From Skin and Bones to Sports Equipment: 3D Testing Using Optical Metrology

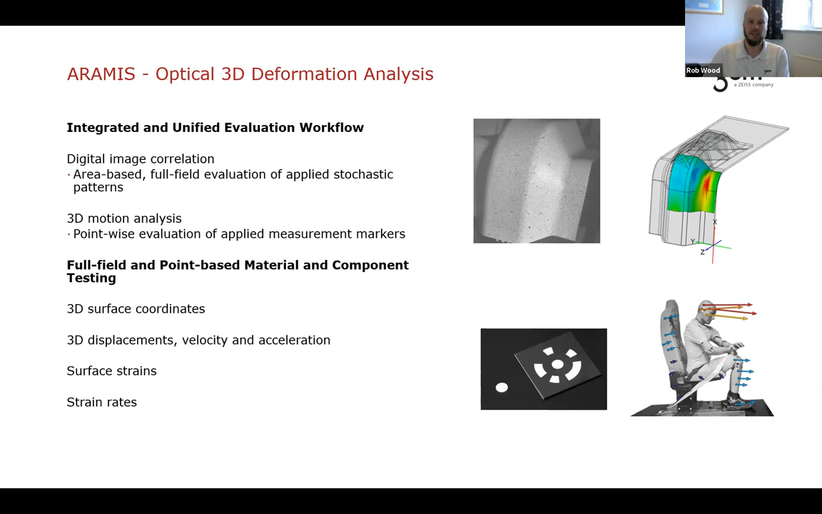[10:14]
analysis using these point-wise inspections typically here we're just looking at displacements and velocities and you would see the results in the vector form that you see in the image as well okay so to start with hopefully an application we can all relate
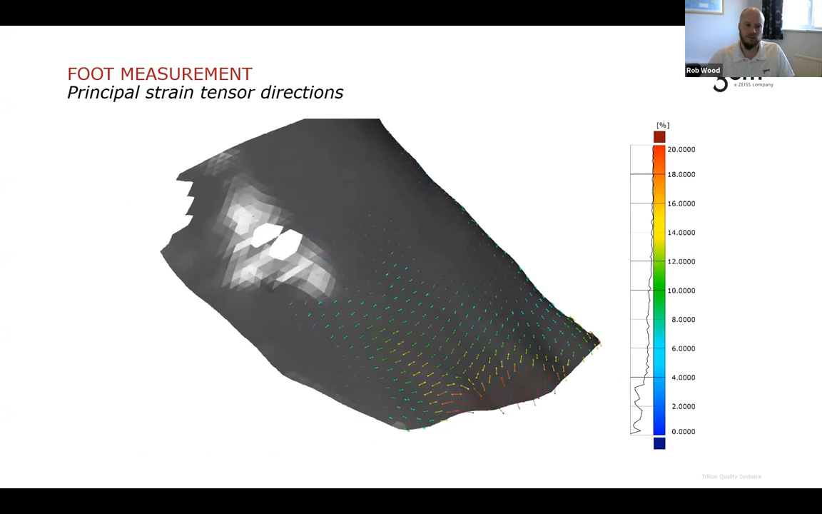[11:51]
in this case throughout the skin ultimately though they're using this information on the barefoot to allow them to design shoes
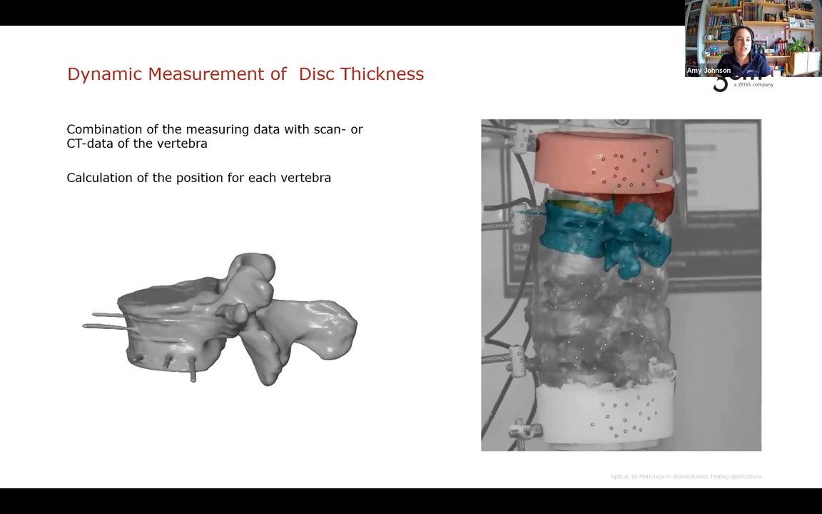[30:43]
not only does it look really great it really helps people to understand what's going on during the test we can also check for the vertebrae disc thickness but dynamically through the test so if we look at this in more detail so the vertebrae disc
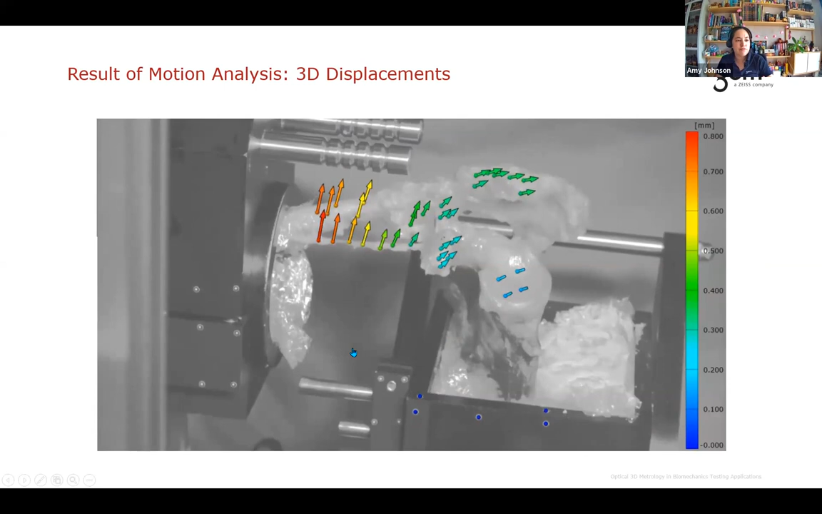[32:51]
but actually these movements are a lot smaller than these vector arrows are making it up here so they're really helping us to visualize quite small micromotions and of course we can plot the um these
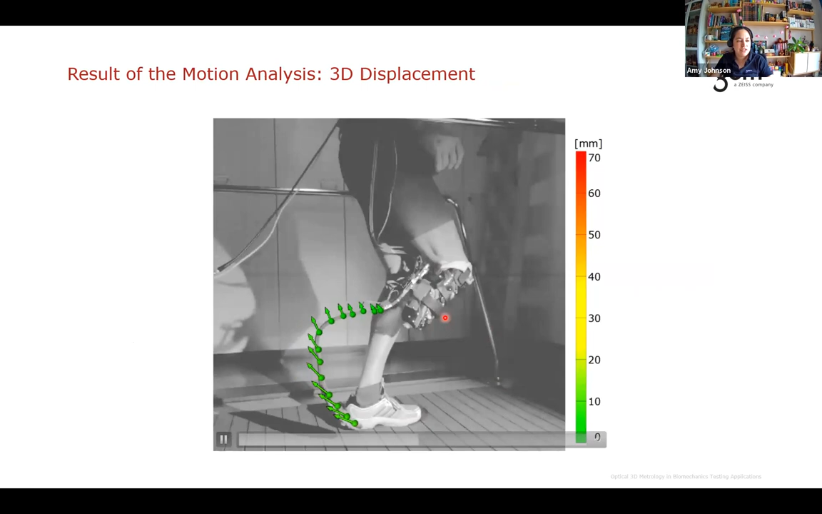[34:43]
so we're looking at the displacements of the points on the blade relative to these points on the knee as opposed to global displacements relative to the camera so of course the tip is experiencing the highest level of displacements
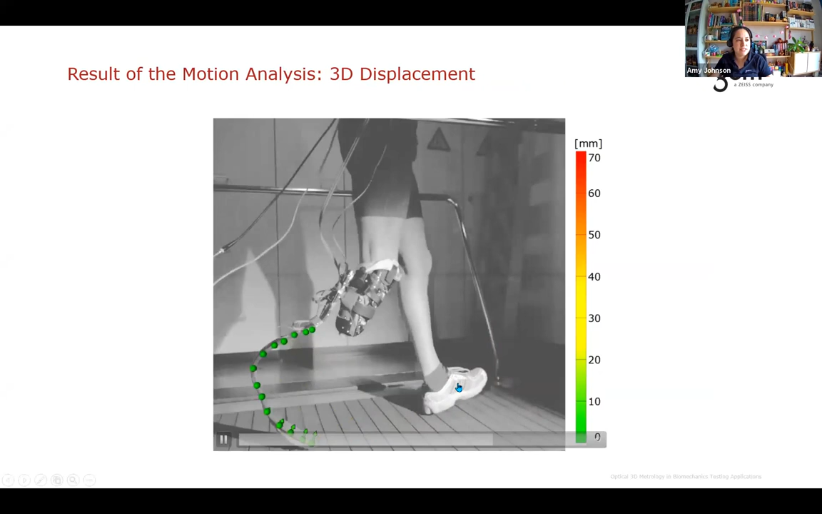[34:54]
and it is experiencing displacements of up to 70 millimeters so that's quite a significant displacement
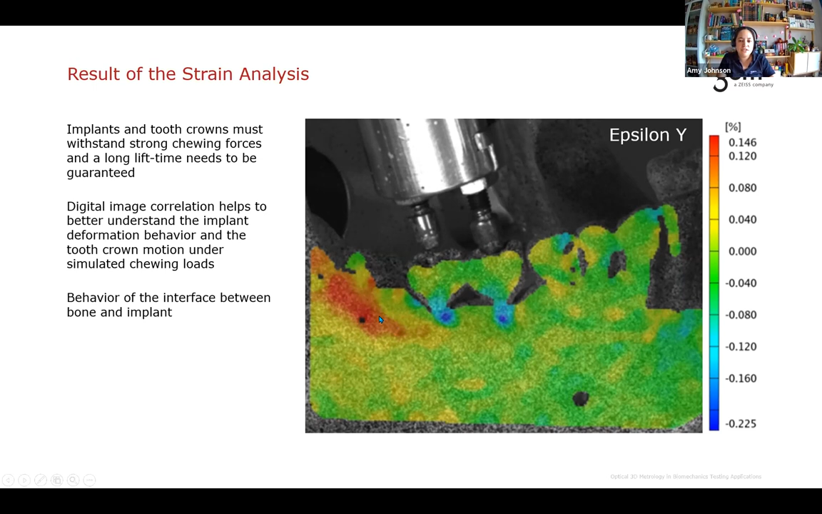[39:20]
of course as the as the pistons are pushing down on the implants this area is under strain as well so dic was really useful in this application to um look at the behavior of the interface between the bone and the implant okay